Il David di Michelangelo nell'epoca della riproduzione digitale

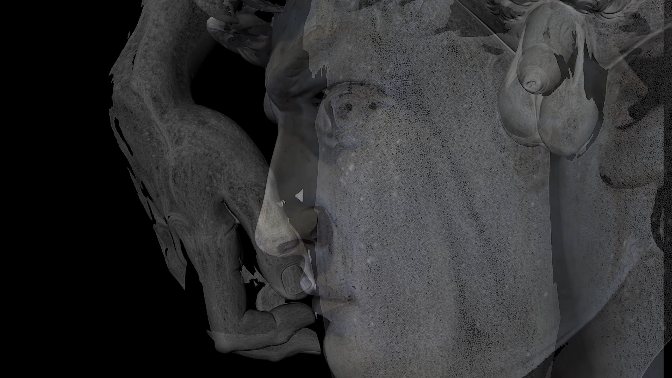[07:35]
su cui stratificare gli esiti di queste e di altre ricerche.
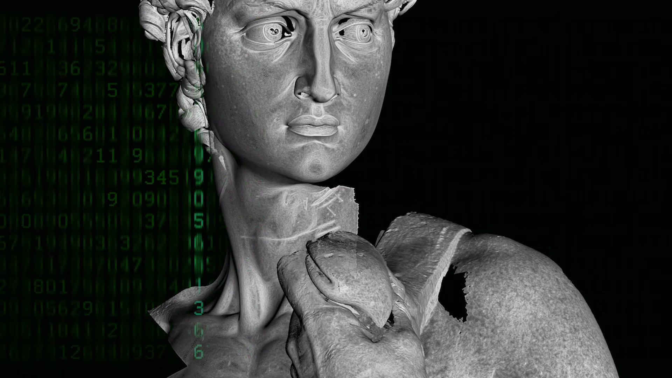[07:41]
A tale modello vengono collegati tutti i dati necessari alla
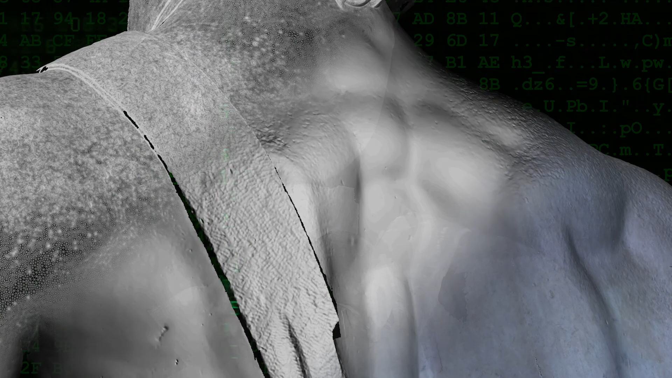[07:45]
simulazione di comportamenti strutturali e materici,
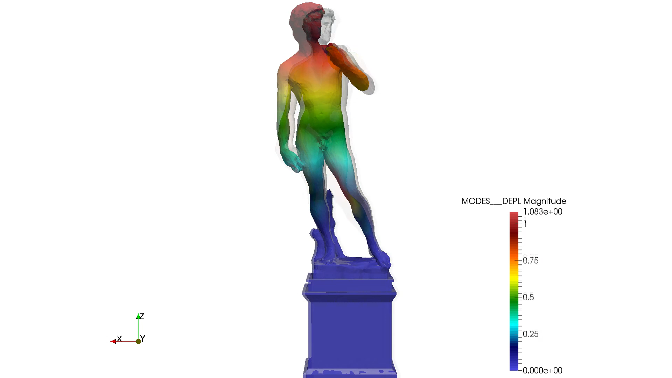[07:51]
a fronte di sollecitazioni sismiche e di variazioni delle condizioni ambientali.
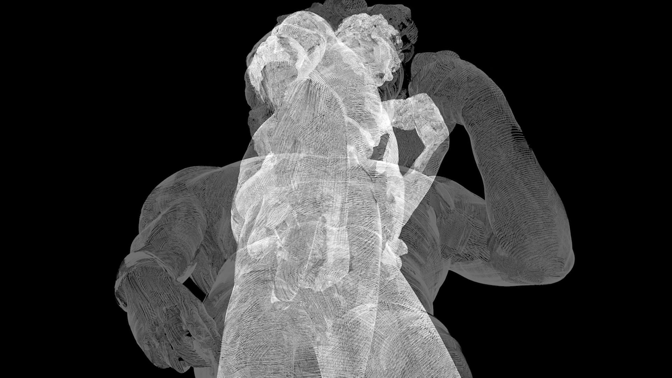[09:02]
Il modello 3D del David è in verità il risultato più importante di questo progetto e rappresenta il miglior mezzo per salvaguardare nel tempo la memoria delle forme scolpite.
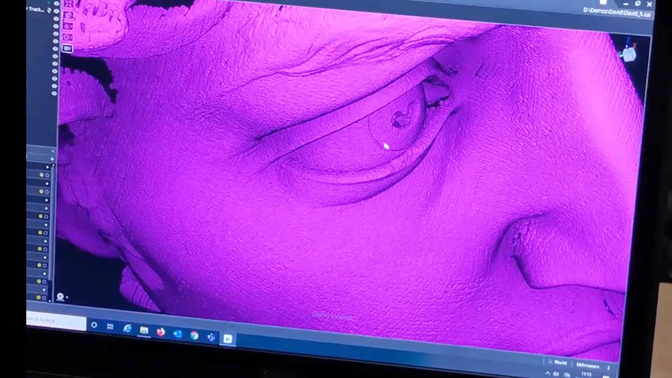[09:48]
all'interno di una finestra di piccole dimensioni.